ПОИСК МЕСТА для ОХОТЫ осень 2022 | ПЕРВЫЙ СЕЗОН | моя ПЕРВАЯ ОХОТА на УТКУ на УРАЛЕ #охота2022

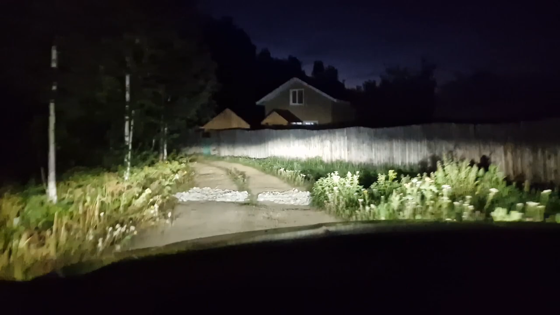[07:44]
Еду по лесной дорожке домой. Время 22:32. Я даже ополоснулся в душе. В баню, понятное дело, не пошел. Времени нету.
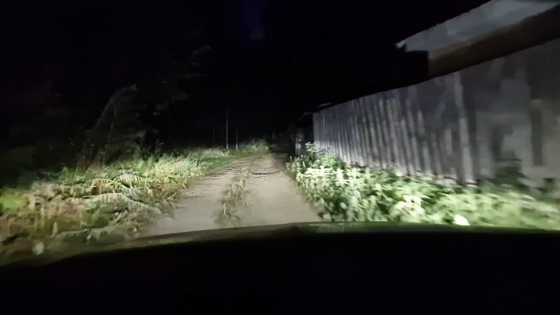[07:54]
Ну, на самом деле, бабушка уже два раза позвонила. Где ты? Волнуемся. Утонешь. Медведь ходит. И 5-10. Поэтому, ладно, собрался. В итоге 3 налета видел. Где-то уток 15, наверное, может там 17. 3 утки уже на полпути назад по каналу. По каналу проплыли, не улетели.